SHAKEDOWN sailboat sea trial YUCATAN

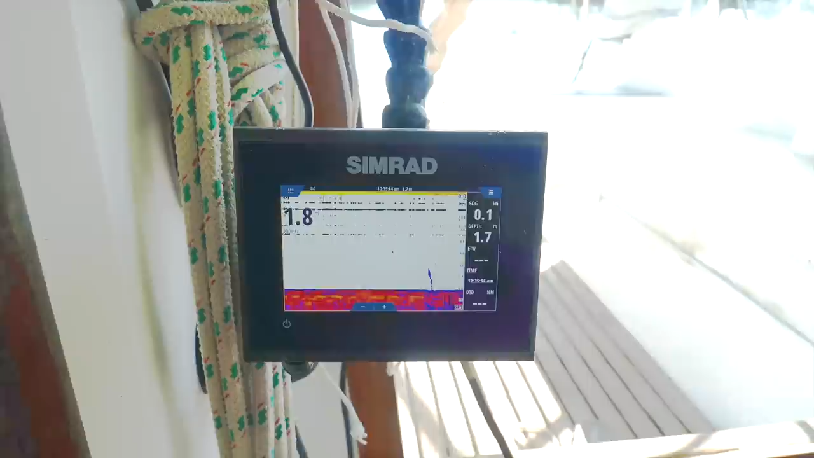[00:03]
We probably have about 70 centimeters of water. Okay, I can't hear at all.
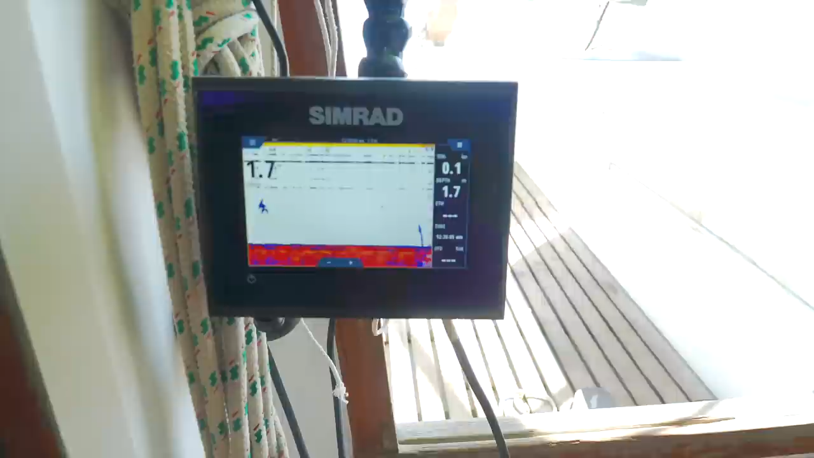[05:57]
We have, apparently, 1.7 from where the depth sounder is, which is just on the hull above the keel.
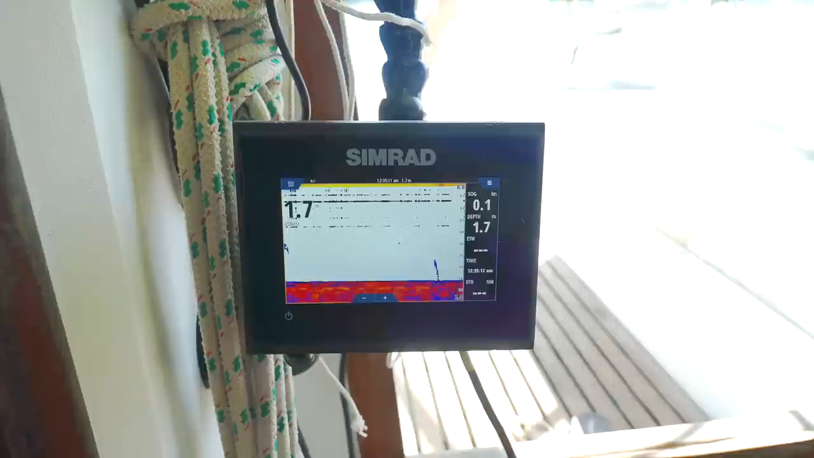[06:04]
On screen: depth 1.7 m, speed 0.1 kn
So our keel is about a meter. We probably have about 70 centimeters of water.
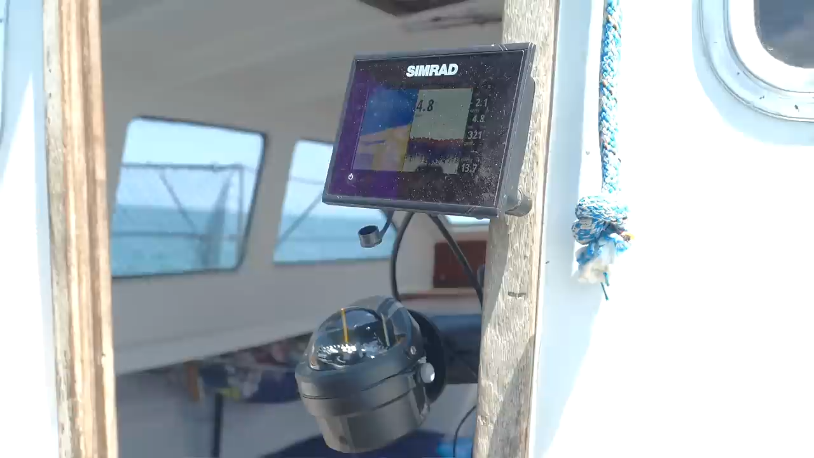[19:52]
We've got our setup here, the articulating arm, two articulating arm type devices for the chart plotter and the compass.